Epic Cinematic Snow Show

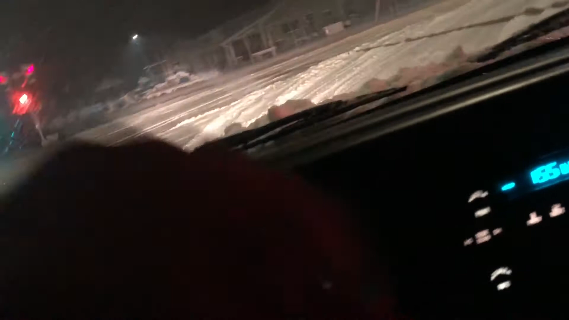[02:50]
okay we're going up the one-on-one hill
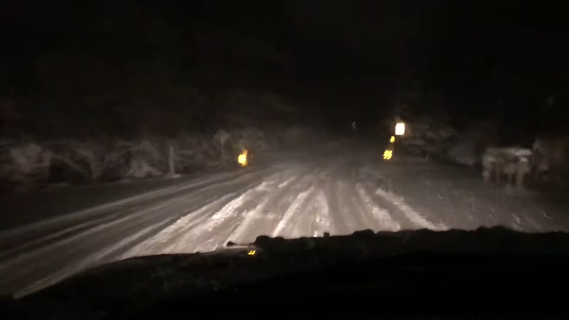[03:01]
oh boy we might have to put four high oh there we go she's pulling
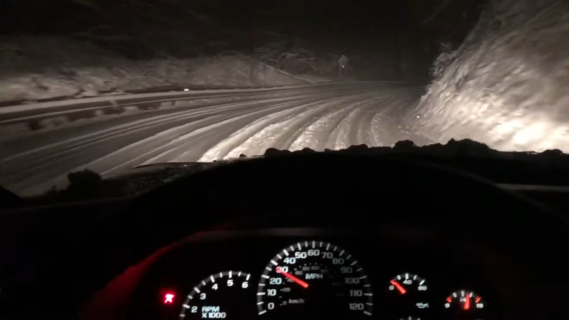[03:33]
kind of weird driving through the phone screen oh yeah it's sucked right up the hill there oh she's a little bit snowier up here there she is